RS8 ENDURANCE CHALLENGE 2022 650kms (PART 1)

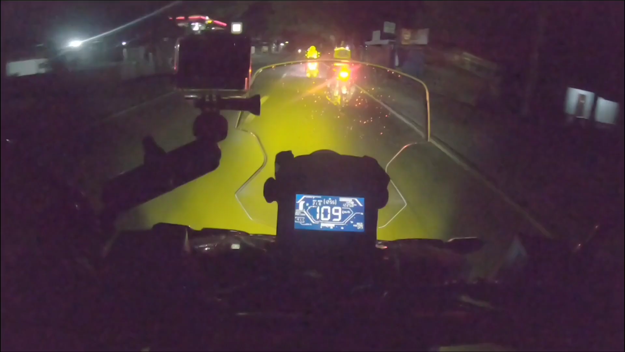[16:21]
Solid yung bankingan, mga boss. Ganda ng ruta. Dito palag.
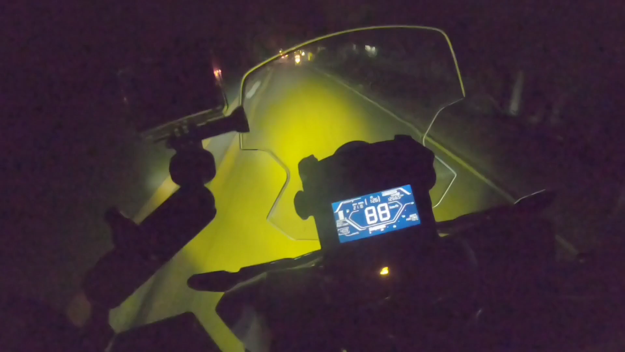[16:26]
Papunta pa lang unang checkpoint to. Pero ganda na nung pinapakita ng ano. Bankingan. Ayokong mashot sa portal. So pagpasensya nyo na, mga boss, kung may medyo wind noise tayo kasi naka open visor tayo. Hindi tayo pwedeng mag close visor eh. Medyo langanin, medyo blurred yun. Kahit na clear lens tayo, alam nyo yan sa mga nagmumotor, lalo pag gabi.
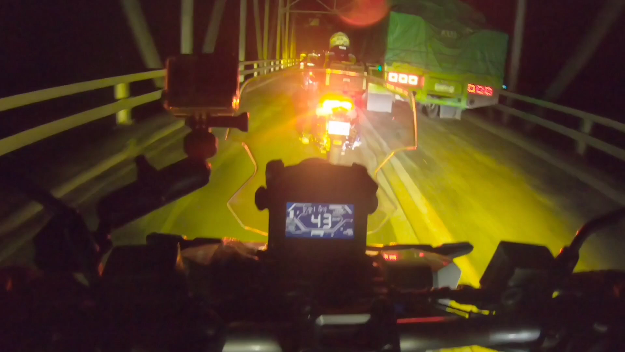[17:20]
Daming lubak. Woo! Tangasan lang ng loob talaga.
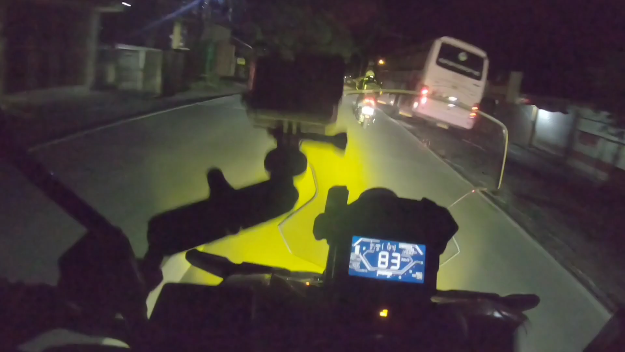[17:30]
Kailangan, passion mo talaga to. Woo! Shout out sa inyo, mga lodi. Thank you sa support, ha. Anong oras na, oh? It's 1:27 in the morning. Huling araw na, pero solid pa rin kayo. Sana all.
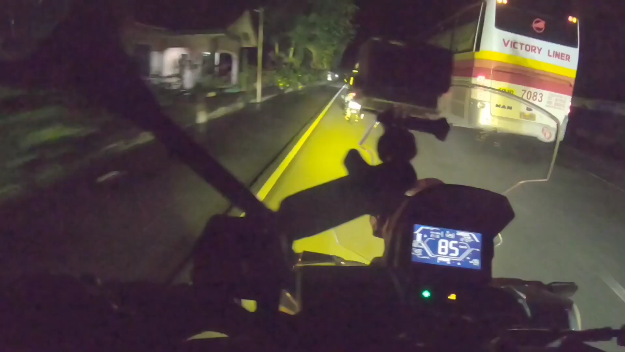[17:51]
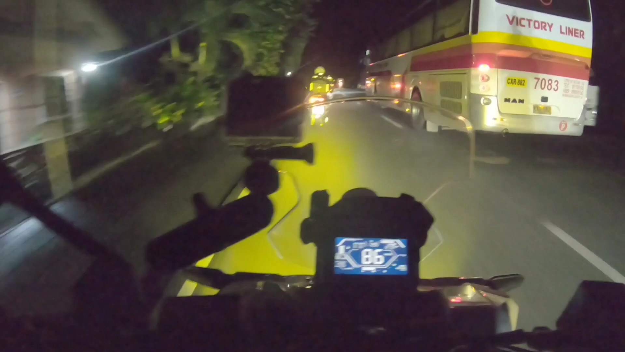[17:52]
Larga, lumarga yung bus. Lumarga yung bus, pwede. Larga ulit. Kaso kurbada.
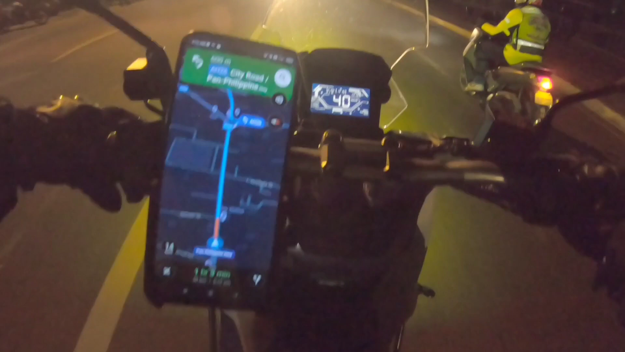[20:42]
Buti na lang may maps kami, mga boss. Nandito kami sa kasuluk-sulukan ng ewan ko kung anong lugar to.
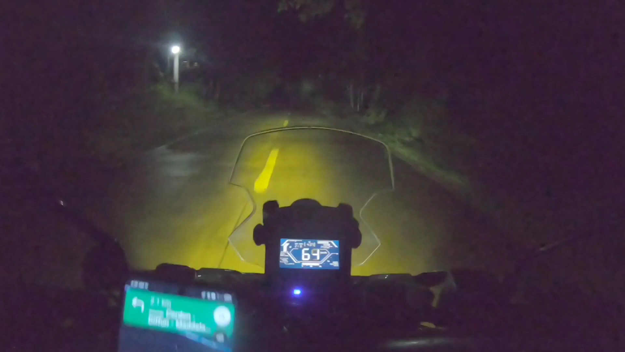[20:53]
Pero ang ganda ng daan nila, in fairness, ah. Buti na lang may maps kasi pag inandag-antay kami ng ano,
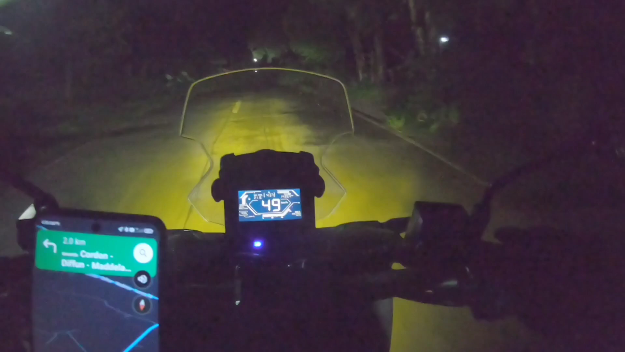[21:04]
ng mga kasabayan namin. Wala mga boss, ang daming natutulog dun sa gasolinahan kanina.
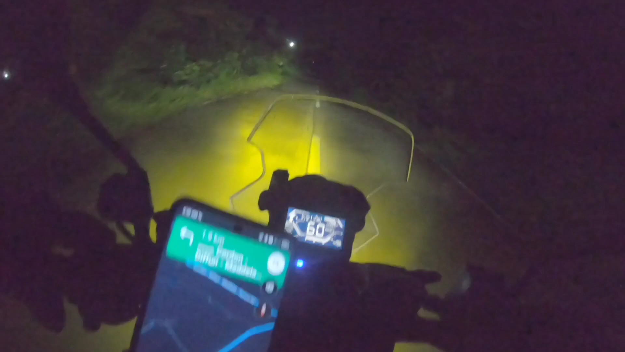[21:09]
Mga hindi kinaya yung antok. Ay wala eh.
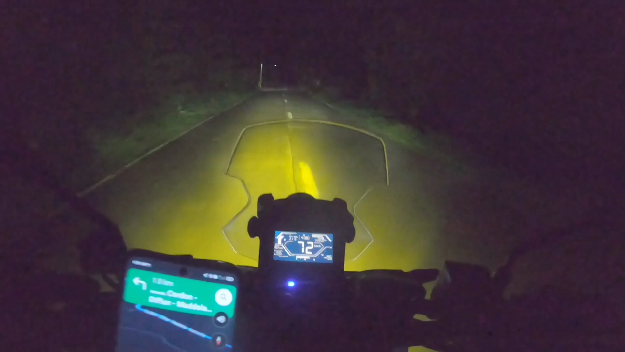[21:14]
Kami dire-diretso lang eh. Nag-practice na ako sa Tagaytay. Charis. Tignan nyo naman tong daan mga boss oh. Kasulok-sulukan ng mundo. Yan lang takbo namin. Yan 60, 63. Hindi ka pwede magmabilis dito mga boss, kasi low street naman yung daan. Kaso hindi mo masasabi.